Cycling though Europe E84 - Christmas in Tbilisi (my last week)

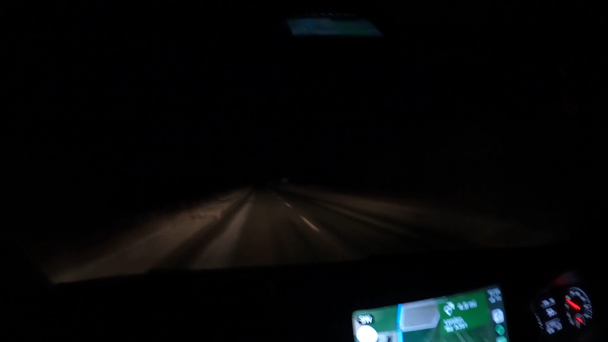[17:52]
Oh, it's -11. It's -11. Yep. It's, according to this vehicle, the temperature outside is -11. Well, not that this will mean terribly much to most of my viewers, if you're still watching the video, it's been a long one, but we are going to a new house. When did you move in?